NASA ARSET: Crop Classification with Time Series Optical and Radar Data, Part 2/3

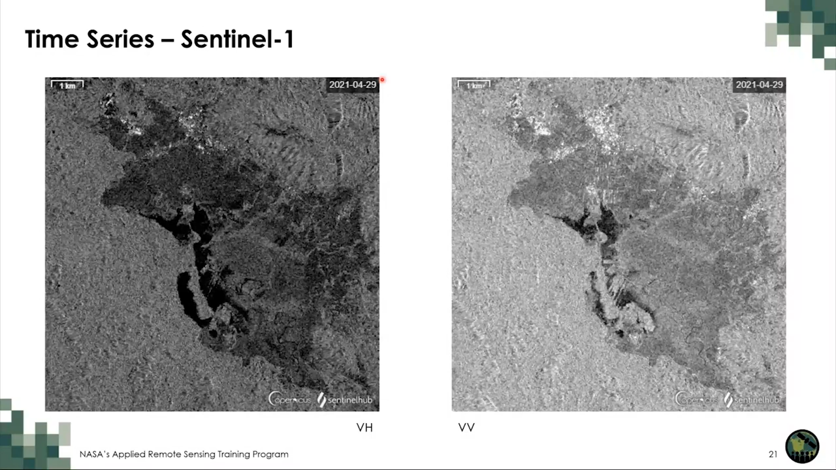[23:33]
and I could even select more than one image every 7 days. So for the radar data, we really have dense time series. Here you have the vertical horizontal polarization and vertical polarization. So you see the differences between these two. And it is really important that the radar is not influenced by clouds, and we are getting dense time series because every
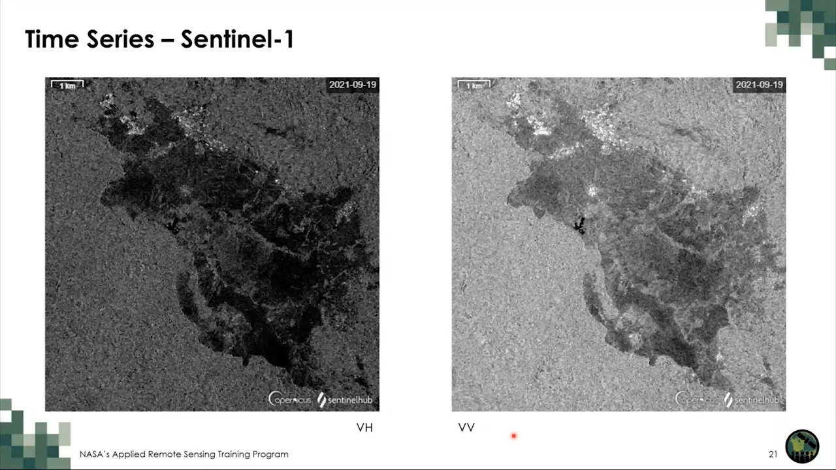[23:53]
image can be included in this time series.
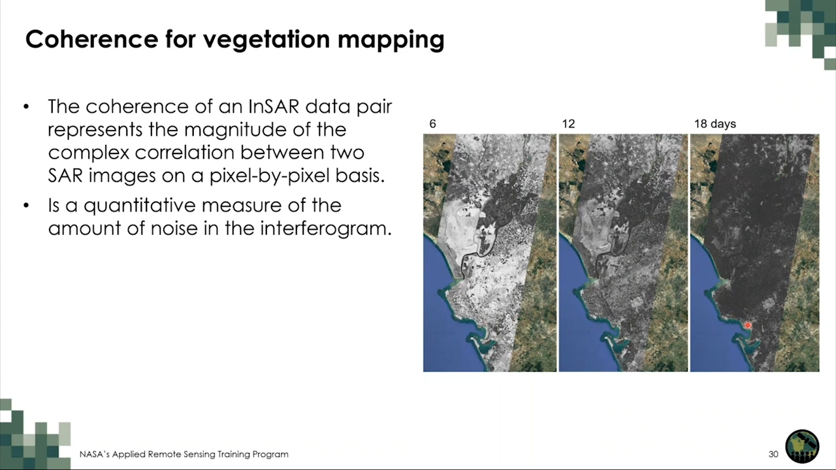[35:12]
Either vegetation has grown, or the crops have been harvested, and so on. So the coherence of the interferogram is a direct proxy of the development of vegetation.